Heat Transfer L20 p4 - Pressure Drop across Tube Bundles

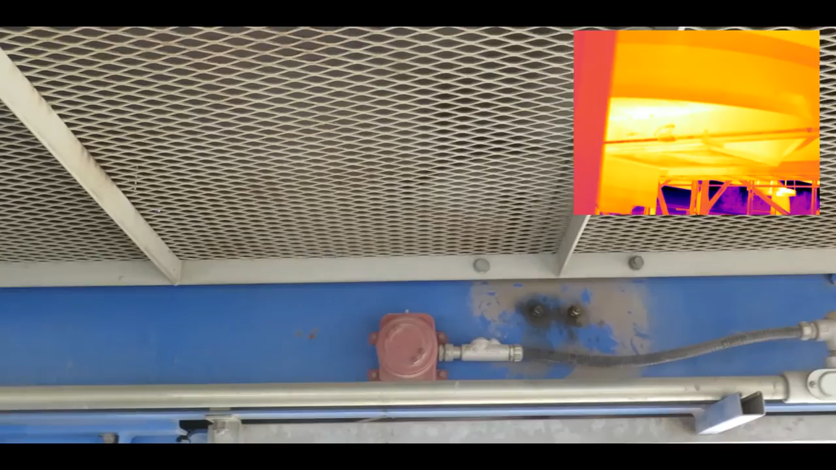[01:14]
There you can see one of the fans. In the upper right hand corner, we have the infrared camera showing.
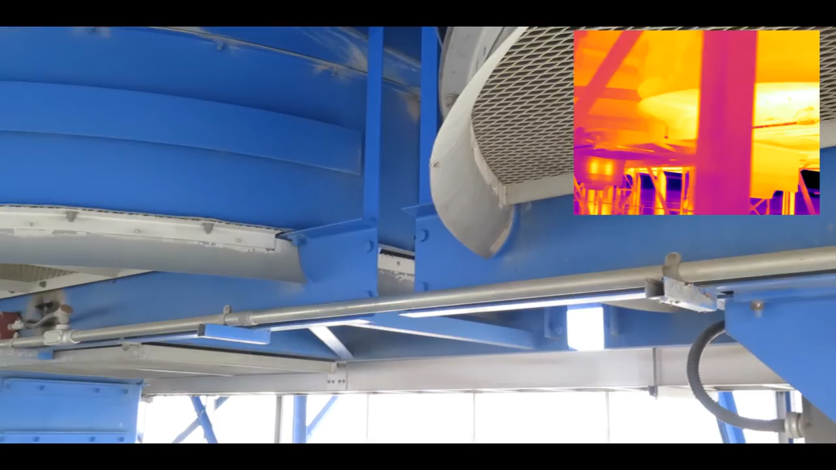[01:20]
This is a case where we're cooling a gas and so air is being forced up each of these different units. There's a big fan connected to an AC motor and there you can see the AC motors.
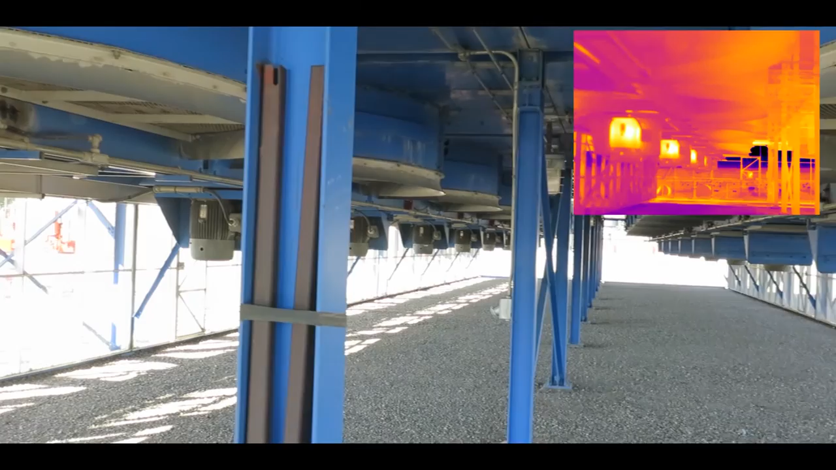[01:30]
The airflow goes up through and across the tube bundle which is then cooling a gas.